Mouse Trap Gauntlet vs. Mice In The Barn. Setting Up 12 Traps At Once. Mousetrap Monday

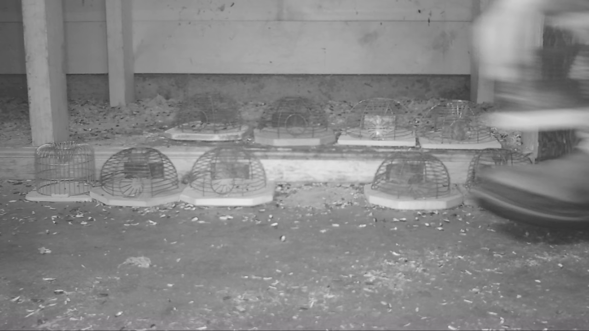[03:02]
Well, the mice are circling, trying to figure out how to escape this trap, but with the wire funnel and those fingers, they can't get out.